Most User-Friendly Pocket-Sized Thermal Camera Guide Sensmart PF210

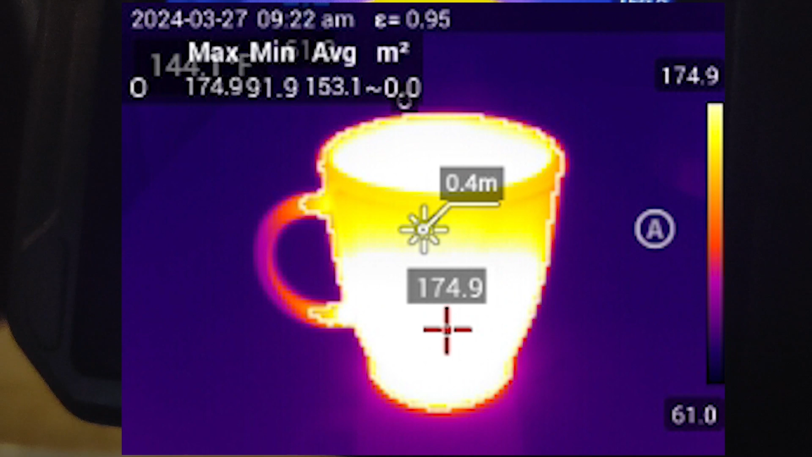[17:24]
you know inspections if you have a really say there's a whether it's hvac or home inspection say there's like a
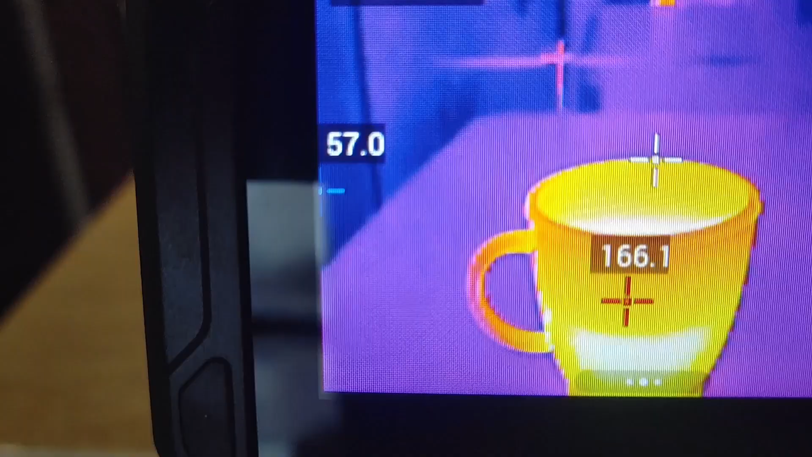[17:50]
so the hottest spot is 165 degrees
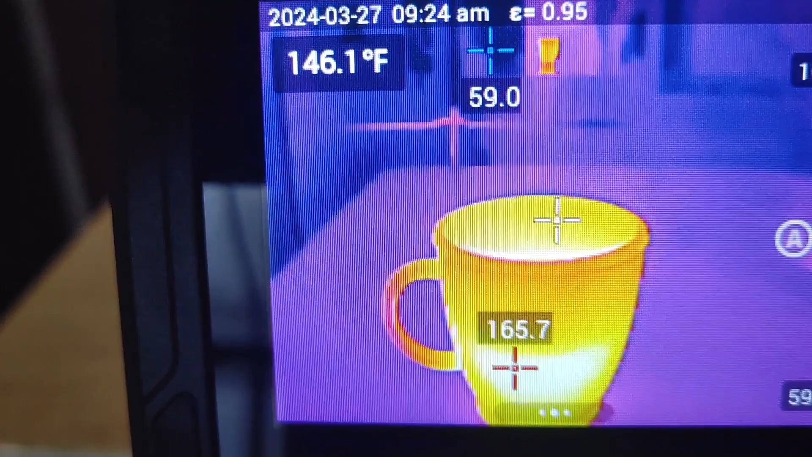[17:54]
On screen: spot 146.1°F
coldest is 56 pretty
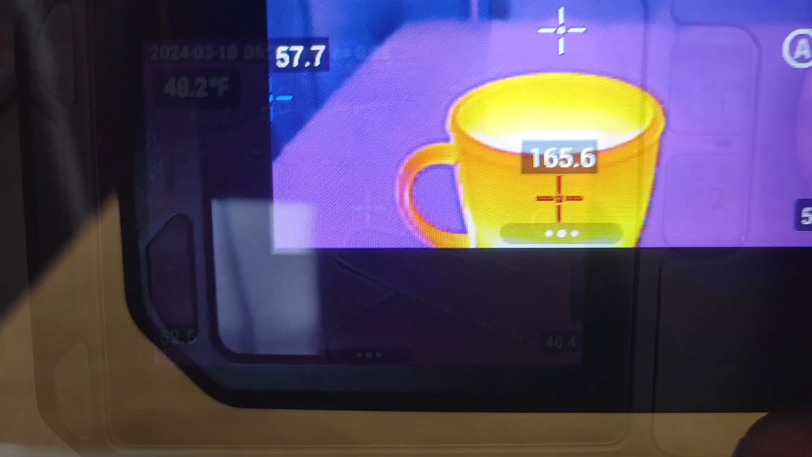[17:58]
basic tool it's pretty
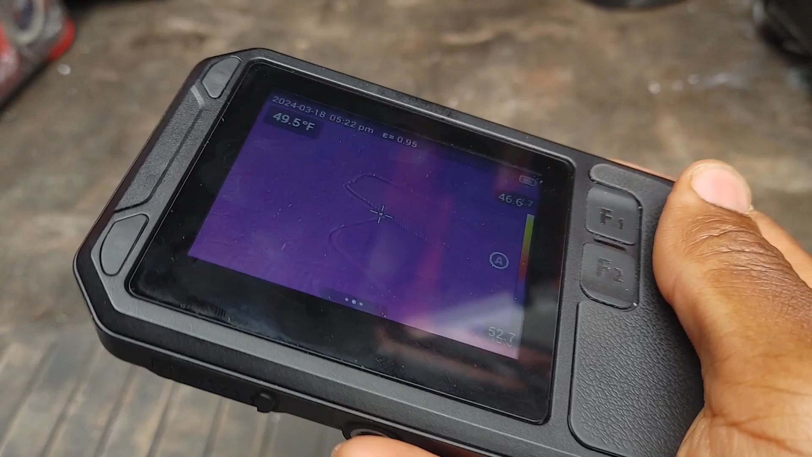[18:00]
On screen: spot 49.5°F
you know high quality nice lightweight compact design if you're looking for a compact
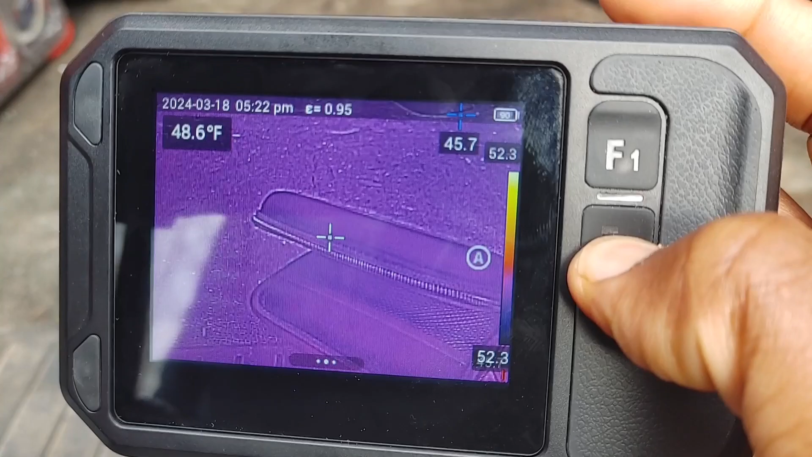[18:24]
On screen: spot 48.6°F
assignable keys and how quickly you can just reassign them like that I think that's really powerful how quickly you can get back to the uh shutter
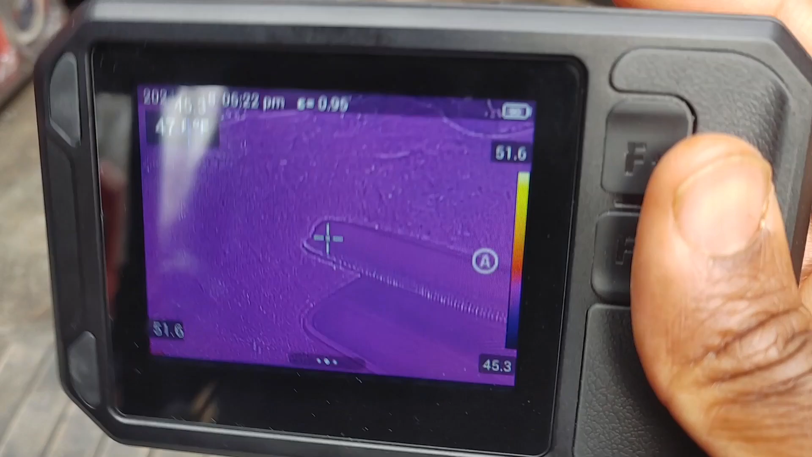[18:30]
uh live mode it's I mean they really thought the actual interface out very well with this this is very well executed this also comes with a charger